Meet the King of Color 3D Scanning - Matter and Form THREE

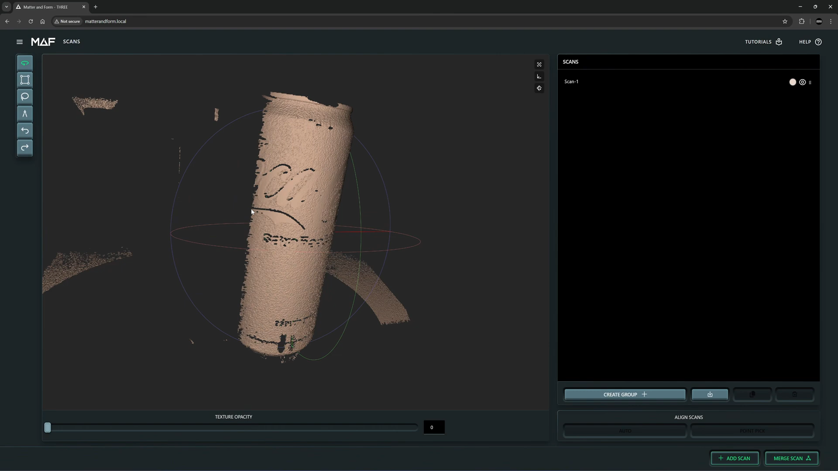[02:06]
Maybe it's too bright. Maybe I should adjust the exposure down a bit.
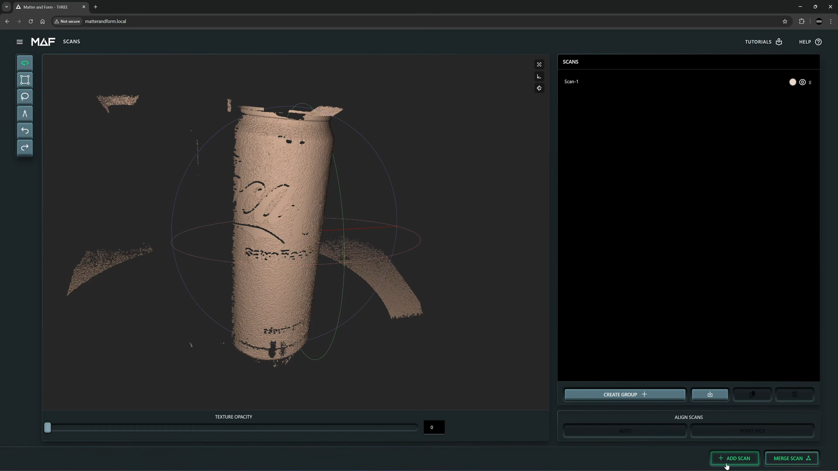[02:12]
So let's try with the lower exposure. Okay, the second setting is better.
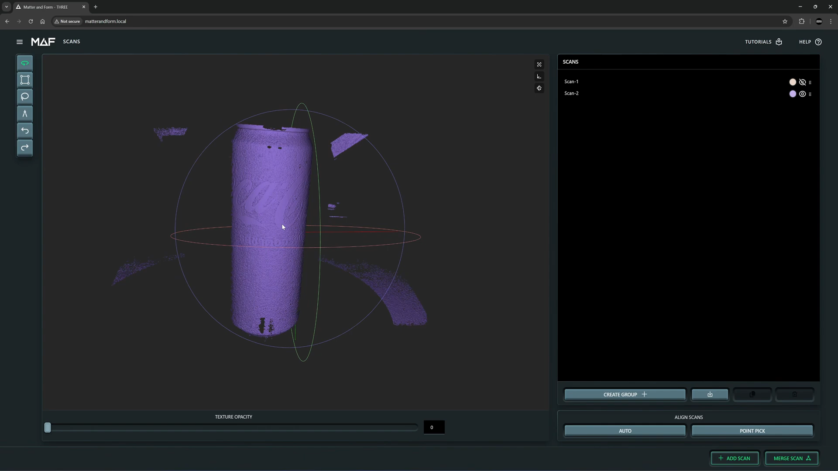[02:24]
The surface is a bit rough. I'm going to turn the turntable back on.
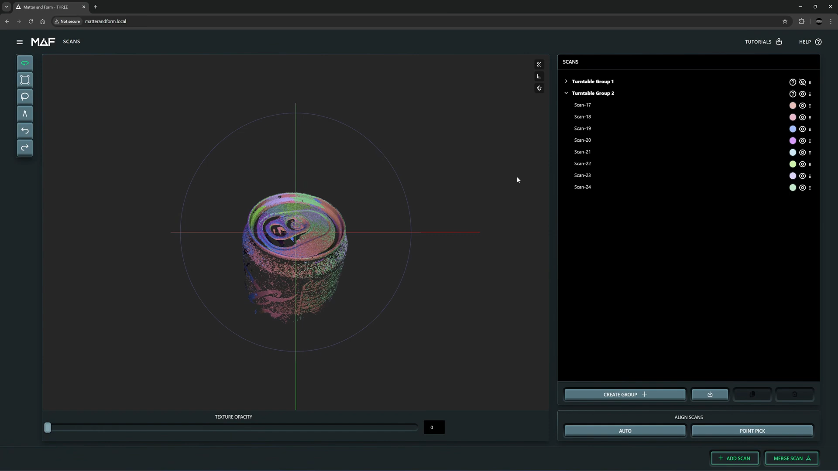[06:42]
Okay, let's take a look at the result here. So we have everything.
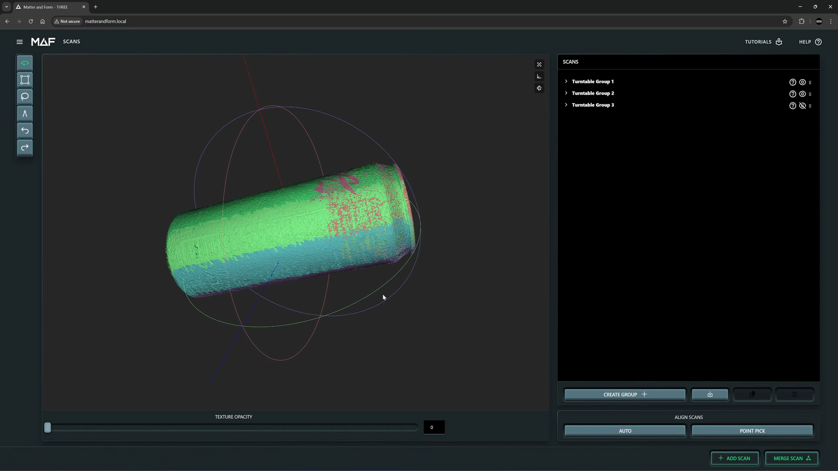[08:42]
Not only the geometry, but also the texture aligned to the main body of the can.